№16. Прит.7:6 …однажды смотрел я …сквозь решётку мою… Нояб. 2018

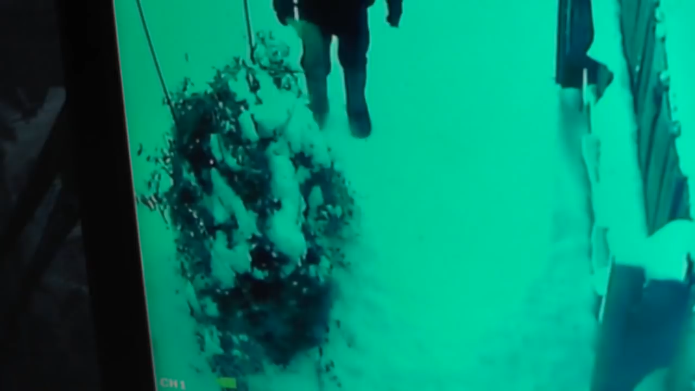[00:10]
И они колышутся от ветра, когда не погода. А сегодня посмотрел, я их убирал уже, там снег застыл.
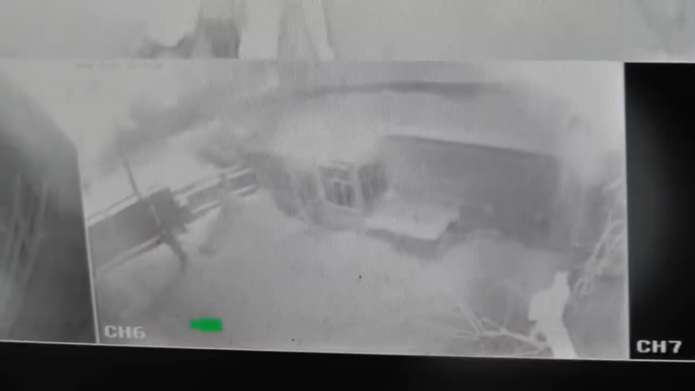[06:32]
Володя работает. Расчищает дорогу, чтобы заходить в машину можно было.
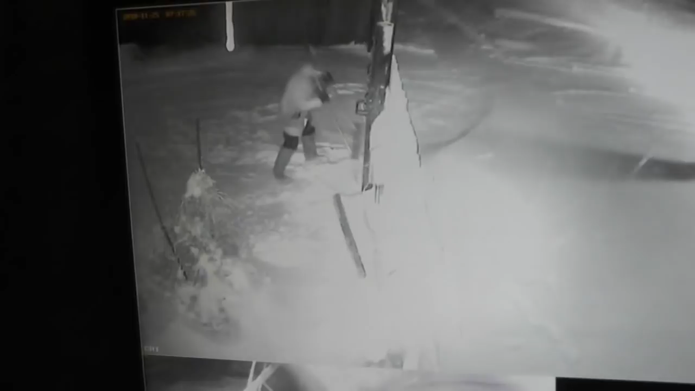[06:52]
Ясное дело, что он болеть не будет. Движение, кровь циркулирует хорошо. Ну, время уже 7 часов.
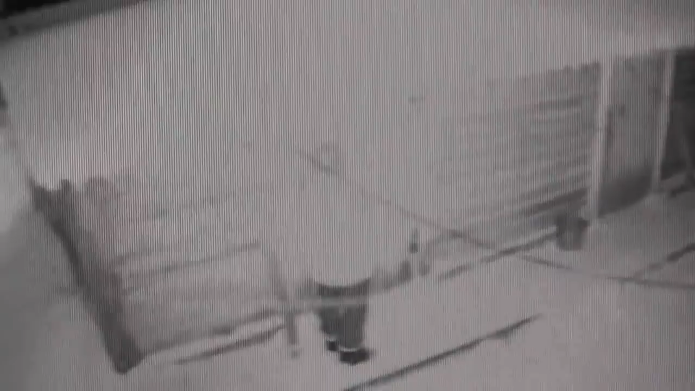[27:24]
Володя ночью ходил, я слежу за ним.